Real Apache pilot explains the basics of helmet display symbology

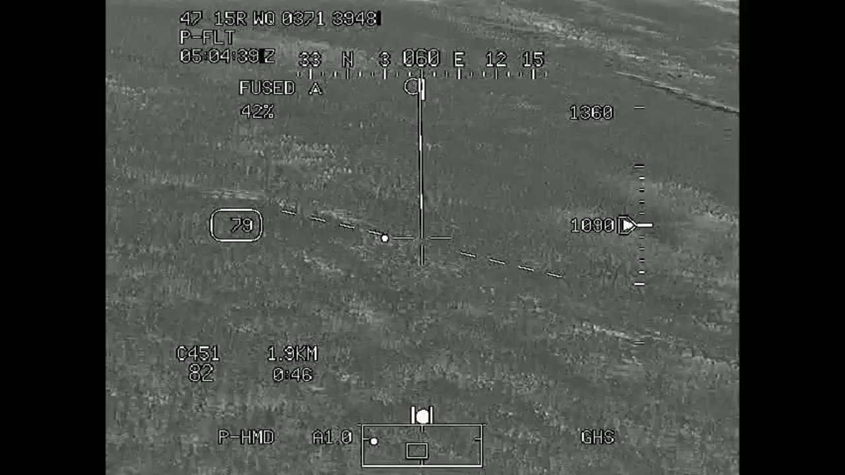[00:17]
And that is essentially a heads-up display, giving us flight and targeting data.
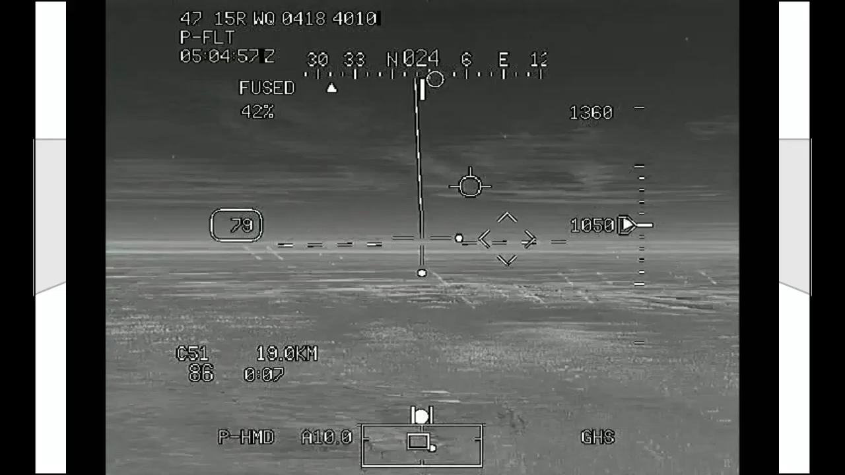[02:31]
Around that are the queued line of sight dots.
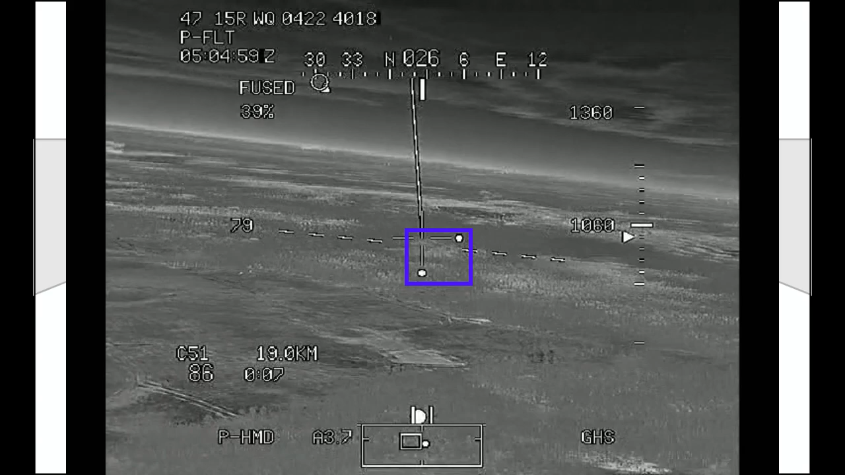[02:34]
These help you orient to whatever acquisition source you're tracking. So, for instance, if you're queued to see the co-pilot's line of sight,
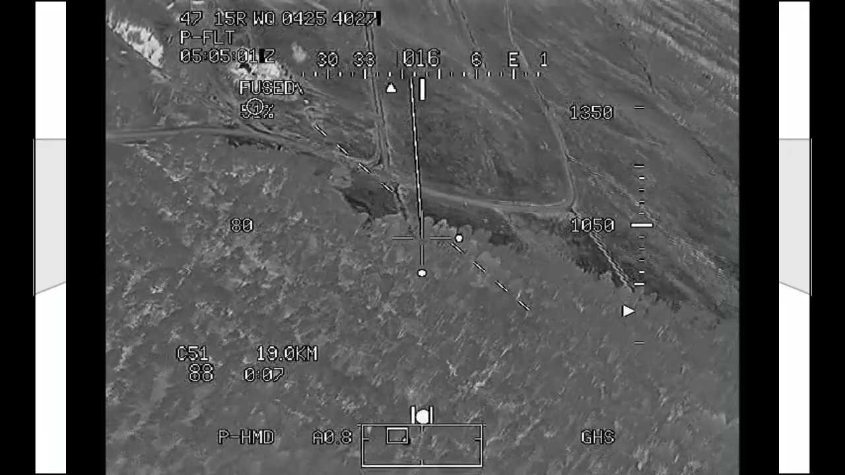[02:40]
and he's looking down into the left, you'll see a dot appear on the left and bottom of your reticle, essentially pulling you towards his line of sight, which will appear as a hatched crosshair, and that'll be whipping around your view as he turns his head.
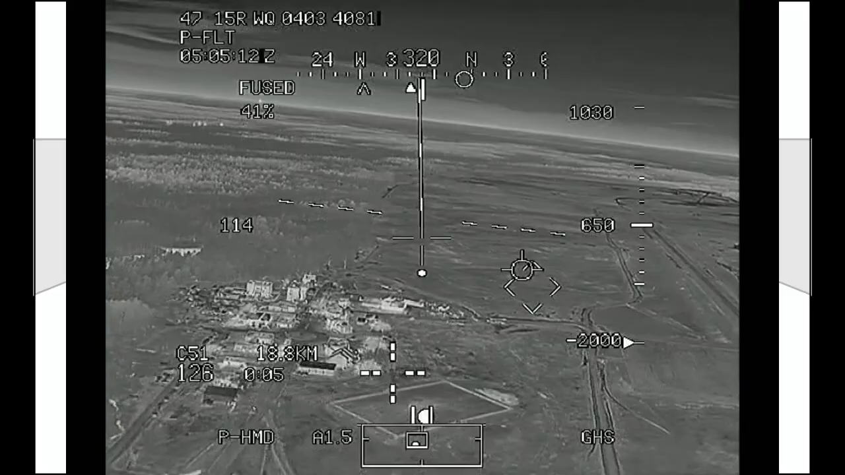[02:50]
Now, let's talk about the kind of hard part, how that symbology affects your flying. There are two symbols that we really need to focus on, the acceleration queue and the velocity vector. These both represent different speeds based on the mode selected.
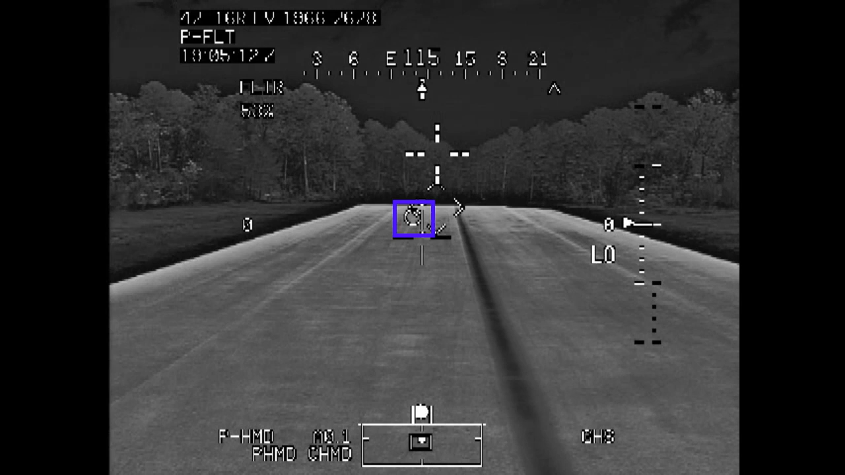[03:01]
Additionally, you need to view the line of sight reticle now as a top-down representation of your aircraft, with up being forward. Picture the acceleration queue as your cyclic.
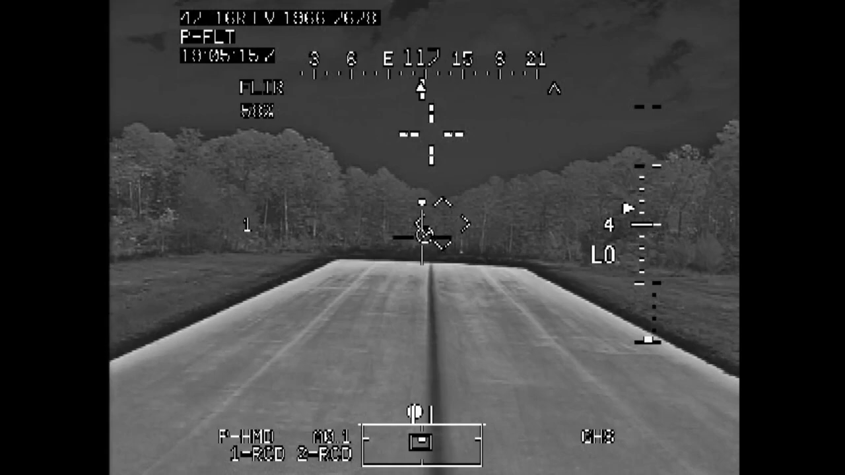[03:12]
Now, some will pull an actually on me and say that it isn't really representing the cyclic, but this also won't steer you wrong. If you place the cyclic forward and right, this queue will also move there, indicating your desired acceleration.
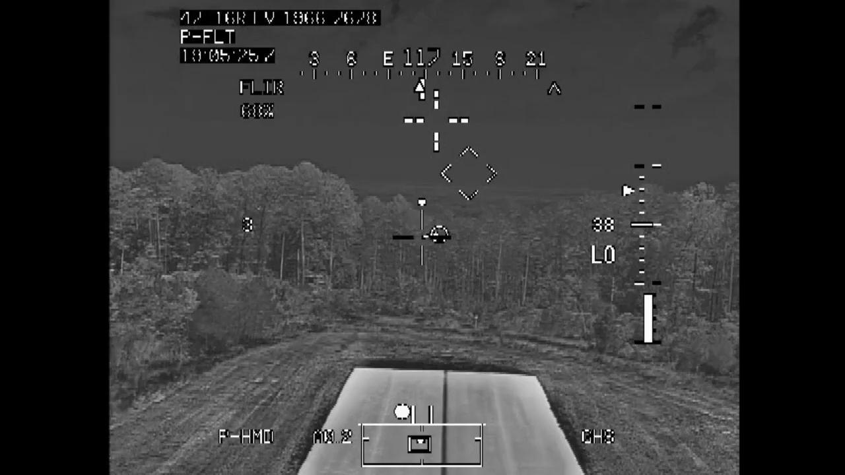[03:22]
This line, the velocity vector, will extend outwards from the line of sight reticle, which again, is your aircraft, towards that acceleration queue. Now, you're smart enough to know that I can quickly move my cyclic and the aircraft will have a delayed response,
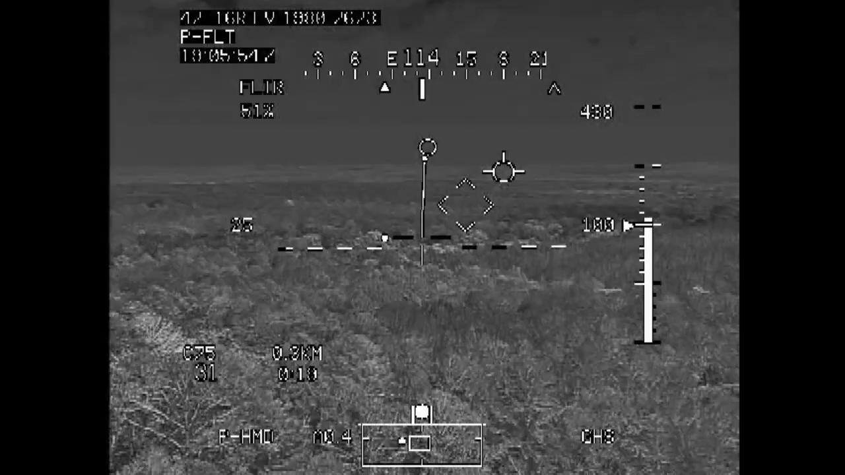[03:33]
so movement of the queue and the vector are not fully in coincidence. This can sometimes leave the new pilots chasing the symbology instead of just looking past it and flying the aircraft through ground reference, particularly at a hover where small movements at the controls are expected. Looking above the line of sight reticle, you see what is called the head tracker, and this is a neat little item that comes in more handy than you probably think. It's a constant reference point as to where the nose of the aircraft is.
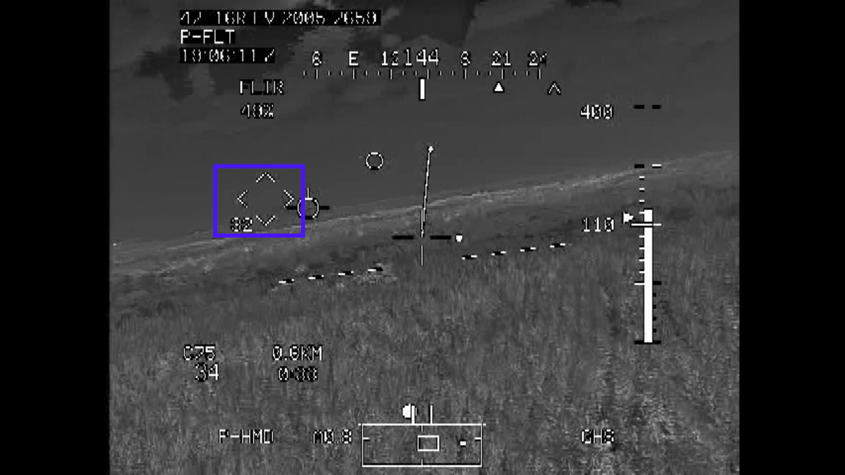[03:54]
As you're flying and fighting and watching all these things move around, sometimes you can get a little lost as to which way is up. The head tracker gives you a known point to relate your brain and can be useful in establishing your sight picture during different maneuvers.
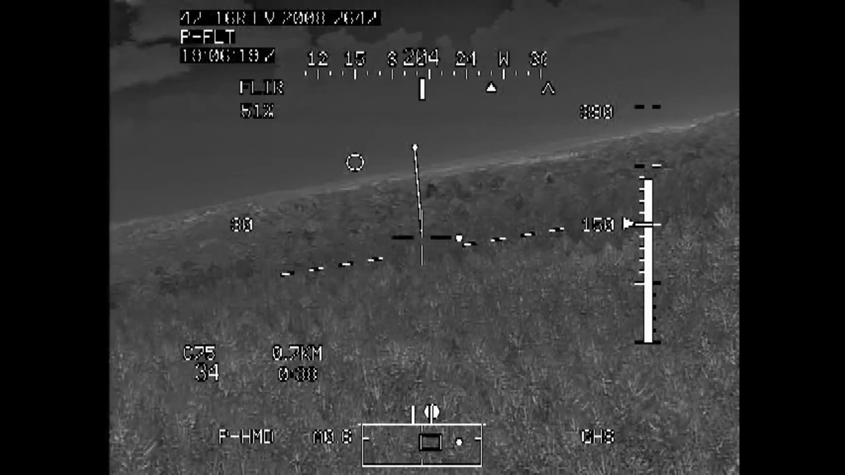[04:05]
Now, let's look at the modes themselves. In the hover mode, your acceleration queue and velocity vector are present, along with your line of sight reticle and your head tracker.
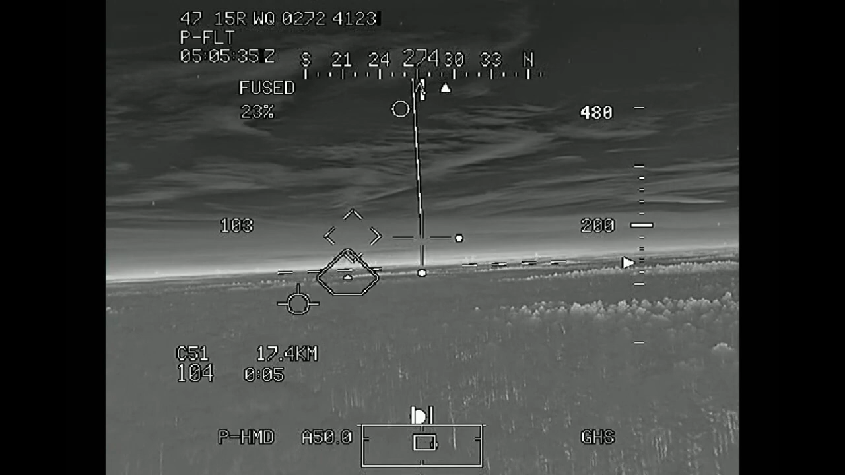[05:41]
Your flight path vector will not be present, however, as it's still hanging out wherever your aircraft is heading. There's a lot going on with this symbology, a lot, and it'll mess new kids up like nobody's business, me included. At the end of the day, just fly the aircraft. Ignore the queues and just use your pilot skills when things get messy. Keep the spinny side up and the wheels pointing down, and the rest will work itself out. If you like these videos, throw me a like and subscribe. Be sure to check out the podcast, The Low Level Hell.